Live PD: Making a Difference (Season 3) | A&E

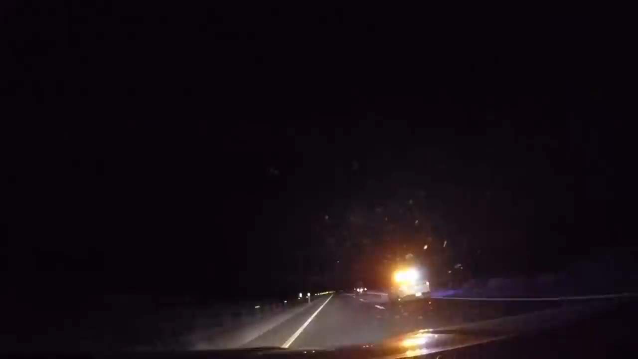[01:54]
Looks like he hit the spike strip, and he's still going. He just right in the rim, though.